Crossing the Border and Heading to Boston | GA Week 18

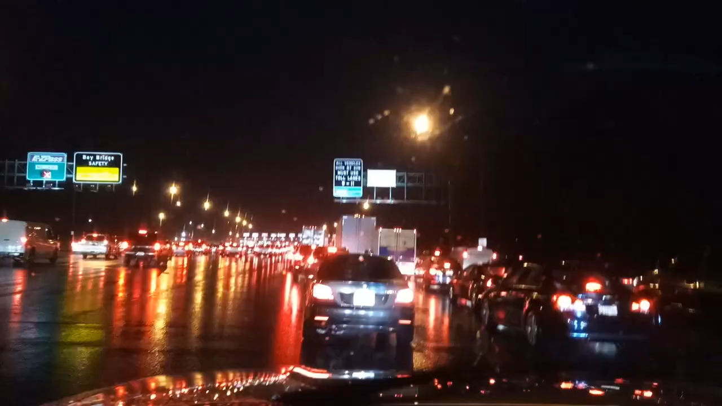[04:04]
just to drive on the road these toll booths are fucking ridiculous it's like you're just waiting forever just to pay money to use the road so this weekend's at a casino parking lot in Connecticut so thanks again for watching like comment subscribe and as always I will see you same time different place next week